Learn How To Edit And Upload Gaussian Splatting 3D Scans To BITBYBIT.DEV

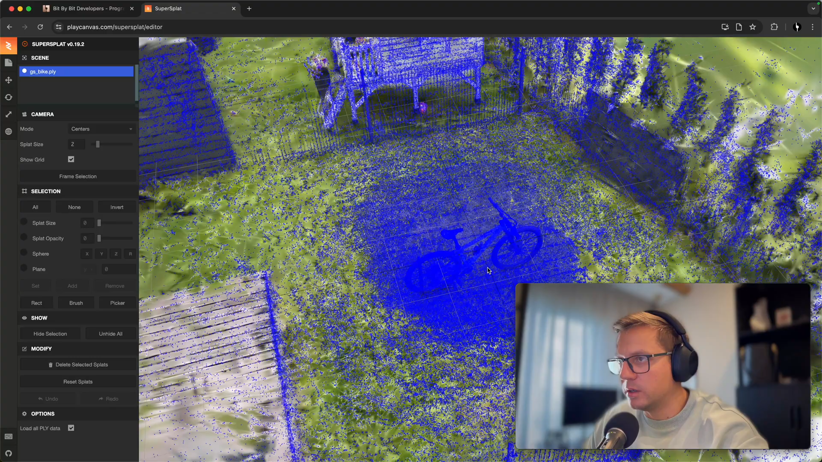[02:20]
with a lot of points and i have here my bike which is really small as you saw i zoomed out quite a lot
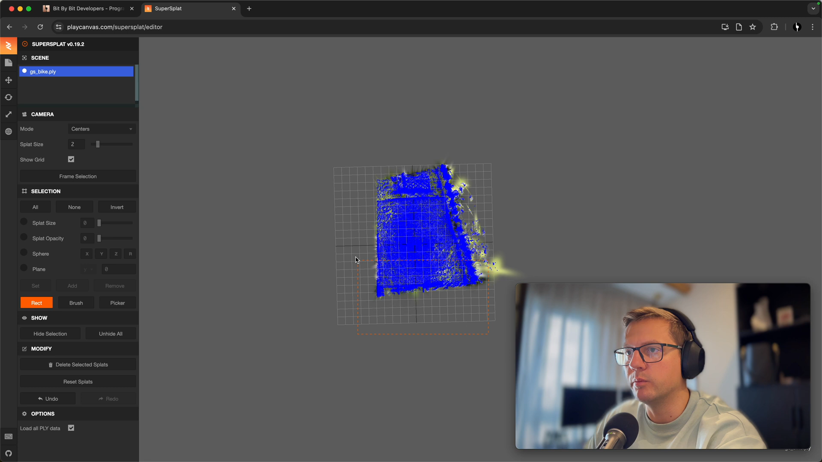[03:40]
points that i think are really unnecessary now let's zoom in a little refocus
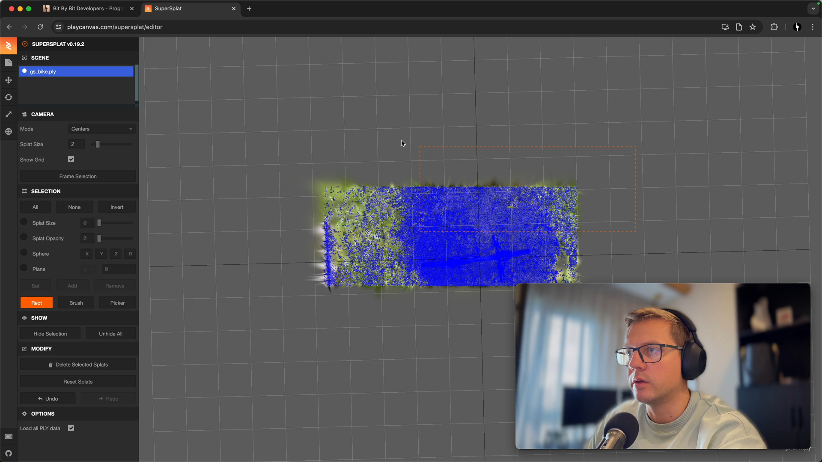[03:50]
great let's do it like that let's clean clean and let's see what we have left so let's zoom in